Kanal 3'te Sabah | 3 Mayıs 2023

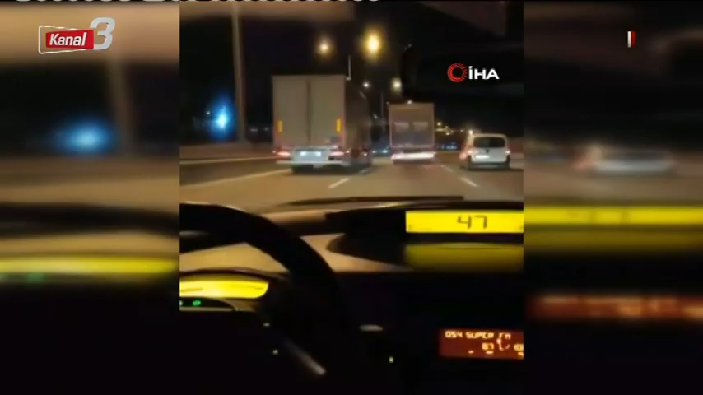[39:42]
Alo ya, yolda bir tır var da bir ufak bir taksiyle sürtüşüyorlar. Tırı sıkıştıran otomobil sürücüsü kazaya sebep oldu.
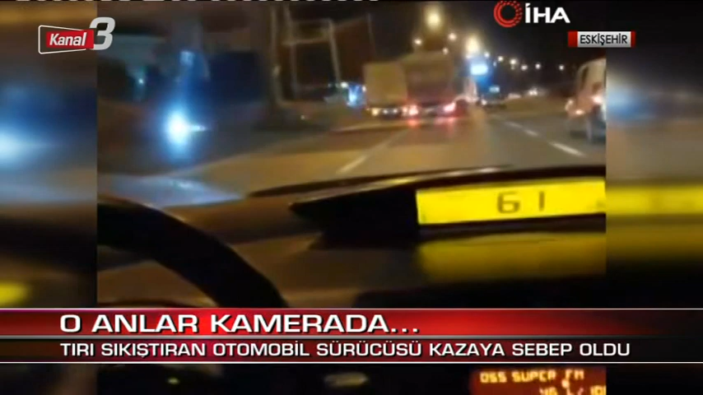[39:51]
O anlar kamerada. Yani bir sürtüşme var burada, bir sıkıntı var. Kaçıyorum. Eskişehir D200 karayolunda Ankara istikametine ilerleyen binek aracın sürücüsü iddiaya göre arkasında bulunan tıra uzunca bir süre yol vermeyip durdurmak istedi.